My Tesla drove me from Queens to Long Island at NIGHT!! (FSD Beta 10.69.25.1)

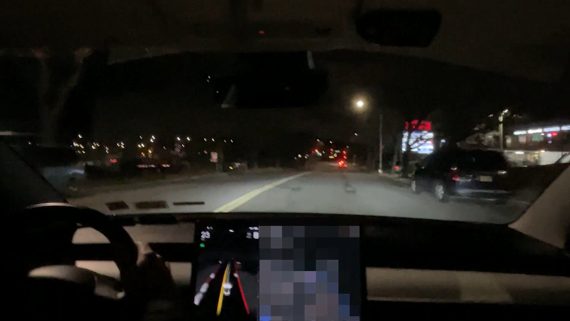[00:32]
All right, guys, I'm about to enable the beta. And here we go. So welcome back to another Silver Fox Tesla Full Self Driving Chronicles video. Today, we're going to be taking a trip from the... we're in the wrong lane here. We're supposed to be over here. Let's stay over here. We're on a trip from Queens to Long Island to visit a friend of mine. And...
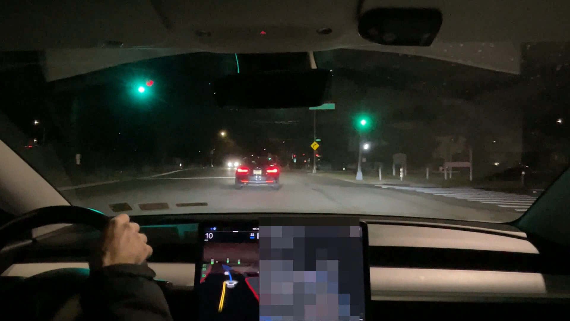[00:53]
okay, there's no one behind me, but we should be more to the left here, because we're getting on the highway here. So that's already two times I'm correcting it. So anyway, if you haven't seen my previous video, let's see, is it going to stay in the correct spot here now, maybe? Let's see, we should be stopping at this light. Okay. And we have a kind of weird on-ramp here to the highway. So we'll see how the car handle it. Anyway, my thing with FSD, I'm not here to show you a stress test, stress test of the car, of FSD beta, to put it to the limits and everything.
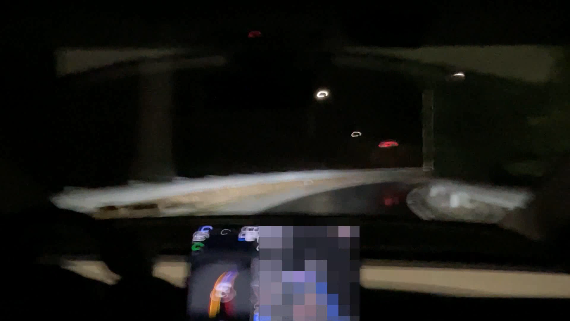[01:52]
And I guess this is fine. Anyway, if you saw my last video, I made some silly misunderstandings.
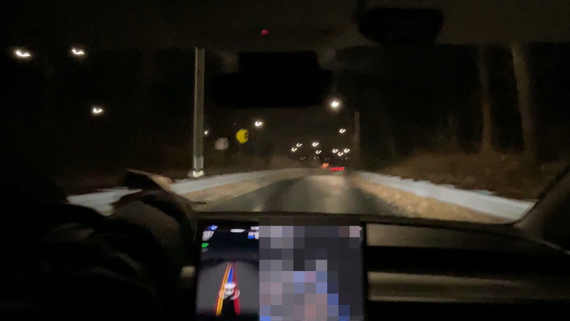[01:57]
I didn't have Navigate on Autopilot engaged, which meant that getting onto the highway was a difficult task. And yeah, it's gonna confirm the lane change. And I think I took over. Yeah, okay. But now it should be able to handle highway driving on its own because I have Navigate on Autopilot enabled. But I'm gonna be, it's hard for me to focus on talking while I'm making sure that it's doing everything right in these scenarios.
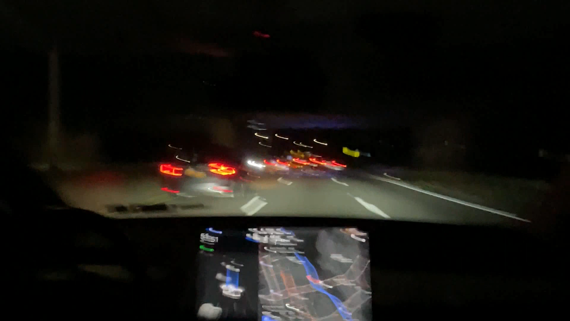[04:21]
And I am somebody who recently purchased before all of this went down. Am I disappointed? In some sense, yes. I'm also going to change lanes over here. In some sense, yes. But I bought used, so it doesn't affect me quite in the same way. Especially since I have such a rare configuration of a silver metallic Model 3 long range with white interior. Very hard to find those. So even if the value of this car has gone down, it doesn't really disappoint me that much because trying to actually compare it to something,
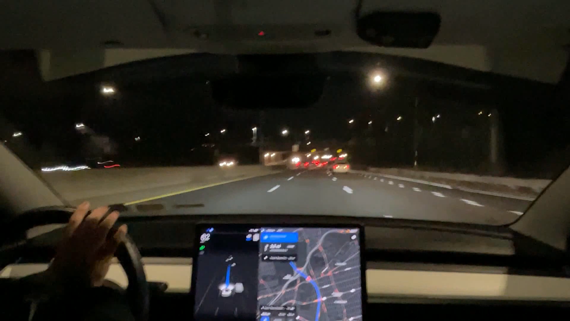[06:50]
So that's, I'm just ready to press either pedal if any one of these people tries to come over quickly. So yeah, that's kind of unfortunate. All right, we can, we can go over to the right lane now. I'm not sure which exit this car is planning on taking, but I know which one I want it to take. So I'll probably just take over. Yeah, it's going to take the exit after the one that I would normally take. So I'll just have it take over at that point and see how quickly it can reroute, make sure everything is handled properly. Anyway, me rambling about Tesla price stuff.
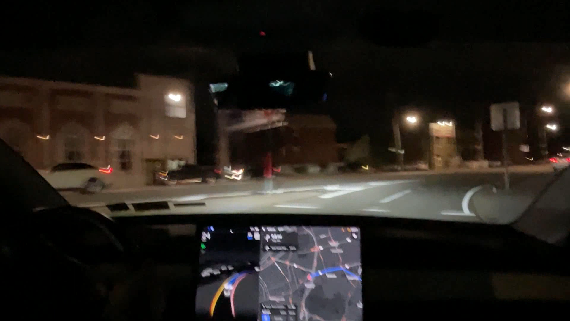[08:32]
It may hit the brakes hard. We're clear. We're all clear. Okay. It's changing lanes for me, even though I thought I had to confirm that little harder breaking than necessary to stop behind this guy, but we seem to be back on track. So that was very nice. Very nice. Nicely handled. Um, okay. Yeah. So, uh, transparency, all that kind of stuff. Yeah. The potential savings. It's so stupid. They show you, if you're not familiar with what I'm talking about, they show you the price of the car subtracting, like,
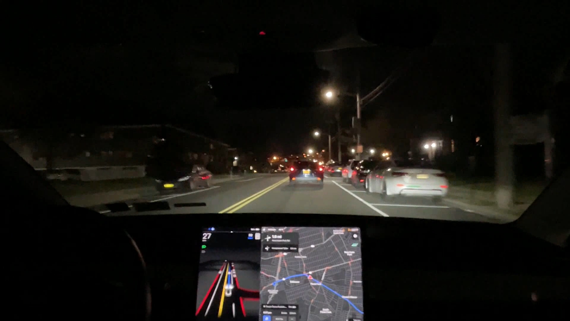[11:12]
uh, hopefully non-eventful, full self driving adventure. It's been pretty okay so far, I would say. Now we're getting to the street portion of the drive, though. We have a lot of traffic lights, a lot of stop signs coming up. So we'll have, um, more, more times to see what FSD actually does besides just staying on the highway. Okay. We could have come to a smoother stop behind this guy. I think some of the reasons that the car stops, uh, somewhat abruptly, uh, is, is probably due to following distance. So I'm actually going to set my following distance, uh, much closer since we're just on the street right now on the highway.